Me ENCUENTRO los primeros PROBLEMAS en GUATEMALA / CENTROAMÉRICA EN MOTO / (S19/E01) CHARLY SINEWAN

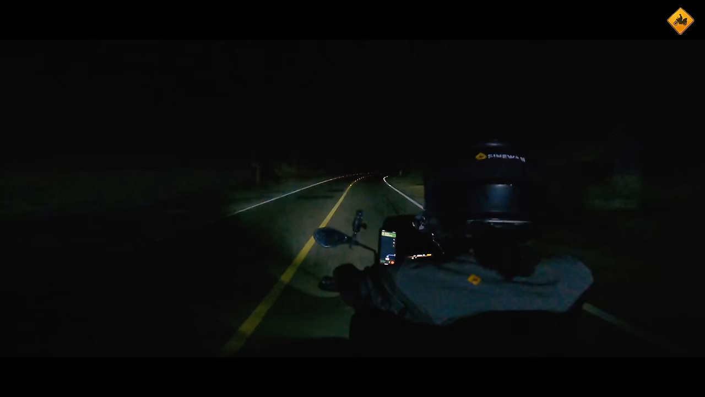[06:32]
Bueno, como no podía ser de otra forma, primer día se nos ha hecho de noche. Me habían dicho que la carretera estaba bien de asfalto, y que no es peligrosa. La cosa es que hay una tormenta allí al fondo.
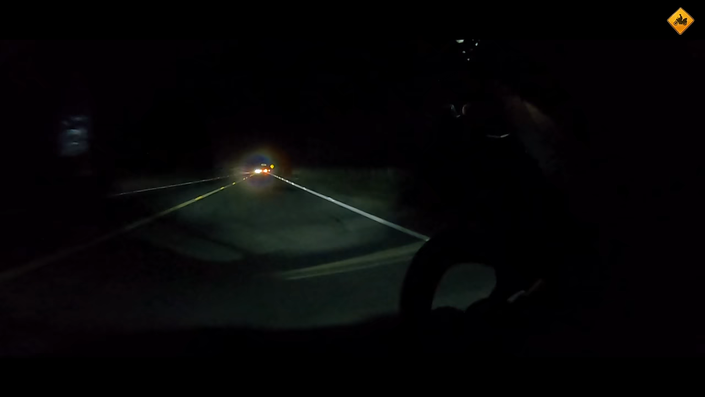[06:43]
El tormentón, no es broma, ¿eh? Dame un poco de tregua, por favor. Es que eso es época de lluvias.